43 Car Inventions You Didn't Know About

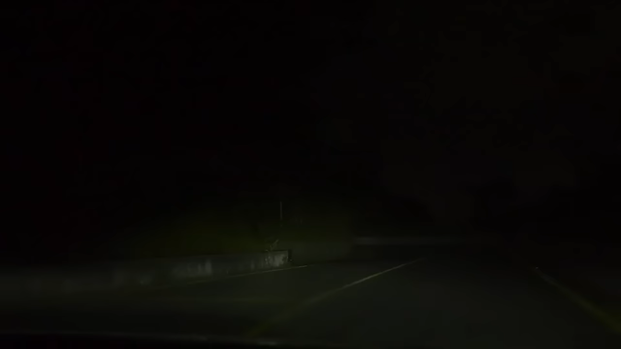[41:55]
This system stands out from others by delivering a superior 1080 pixel image on its 8-inch screen.